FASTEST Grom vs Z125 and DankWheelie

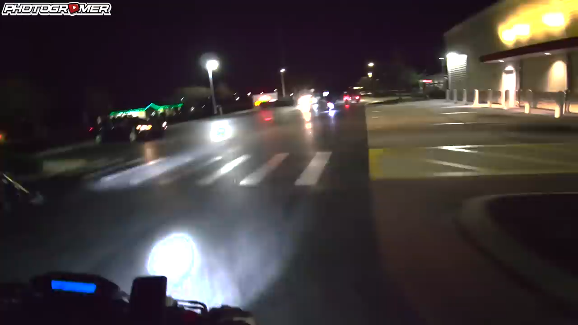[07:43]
See, look at this, all darkness. No, this ain't gonna work. Oh, 450 bucks, 450. Oh, damn, Nathan took him. Oh my God, on the Z. That's embarrassing. I didn't give him two taps yet. Wait for the two taps. I'm coming away from the light road and there's no lights on. I know.
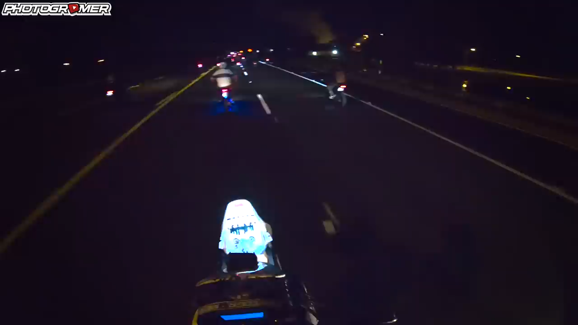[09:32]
Oh, they just paved this road. This is nice. Oh, Lewis is gonna do stabbies. There they are.
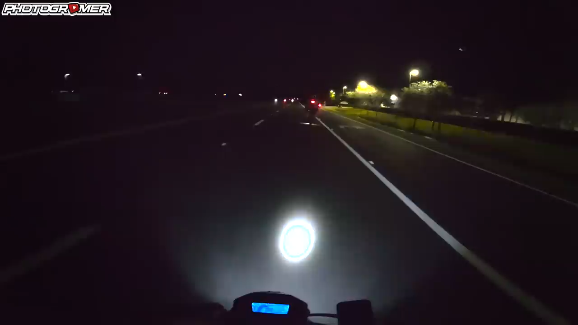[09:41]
There's Thomas. Okay, Thomas 250. Gotta do this quick. this might get shut down. I want to see this. 102. You did 102?